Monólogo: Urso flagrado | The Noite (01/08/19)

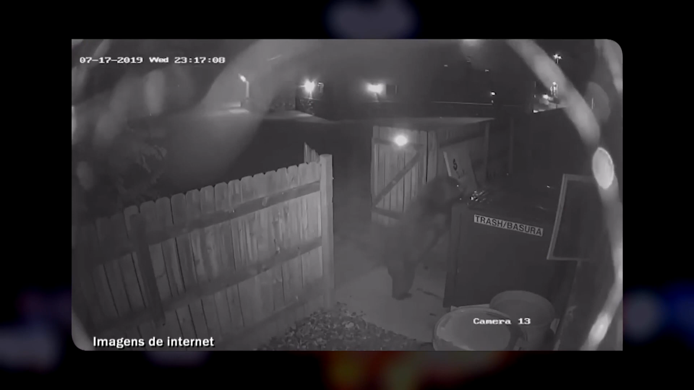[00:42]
Loja de maconha, o urso entrou lá, pegou o lixo da loja de maconha e levou o lixo dos maconheiros embora.